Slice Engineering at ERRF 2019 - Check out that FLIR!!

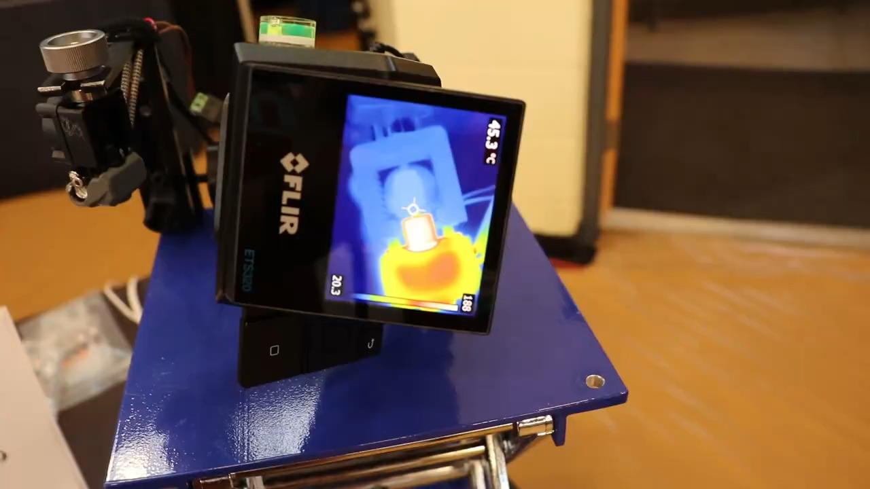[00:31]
On screen: spot 45.3°C
And what you can see sort of here, I don't know if the camera can quite get this, but we've got the hot section pretty hot,
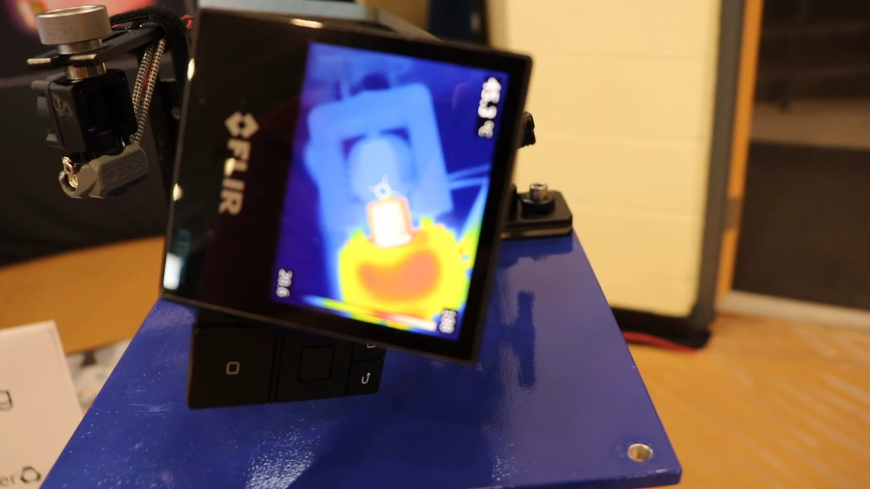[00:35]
a little over 190 degrees C, and the cold section is pretty dang cold.
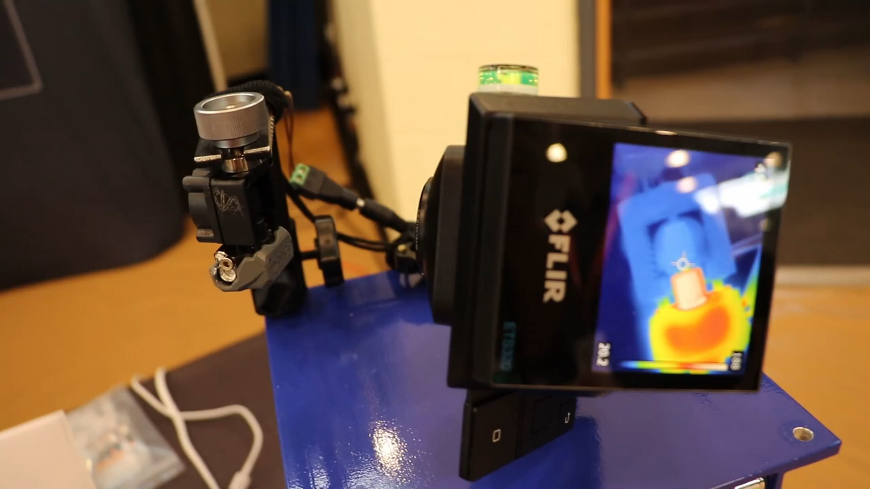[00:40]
I can put my hand on this, and I can leave it there for a long time. You can't try that with another hotend, put your hand on their heat sink.